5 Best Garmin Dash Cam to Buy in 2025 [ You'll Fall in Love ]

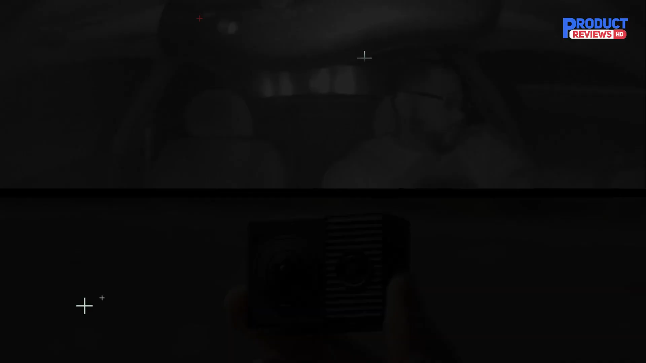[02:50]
plus built-in WIF connectivity lets you view and share video on your smartphone by using the Garmin Drive smartphone app.